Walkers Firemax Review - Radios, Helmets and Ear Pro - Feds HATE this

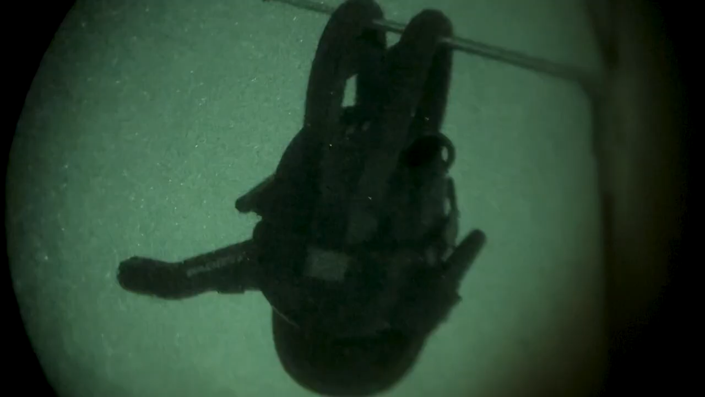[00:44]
bonus points that they're not reflective under night vision and the lcd doesn't light up when transmitting or receiving opsec bro the controls are easy enough with four differently